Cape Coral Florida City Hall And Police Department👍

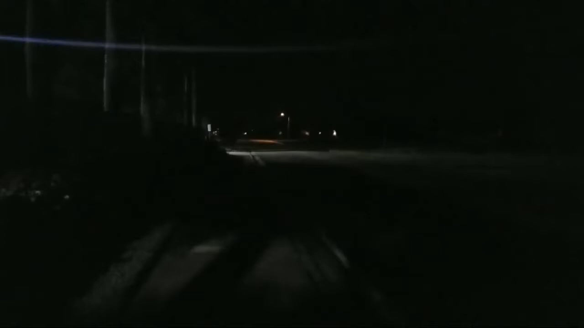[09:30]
Oh, I appreciate the comment on the, uh, camera quality too. It's, to me, it looks good on here, but I know, you know, it looks different when you guys are watching it. Oh, it's getting kind of dark here. Top tyrants. For sure. I'm going to have to.